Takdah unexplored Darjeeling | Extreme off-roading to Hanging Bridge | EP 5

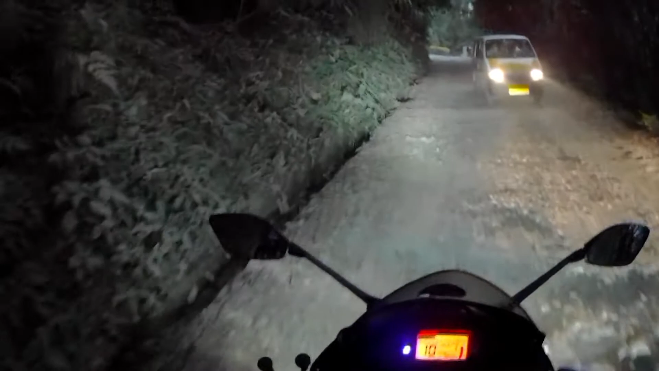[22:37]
এই রাস্তাটা দিয়েই দিনের বেলা এসেছিলাম, আবার রাতের বেলা এটা দিয়েই ফিরছি।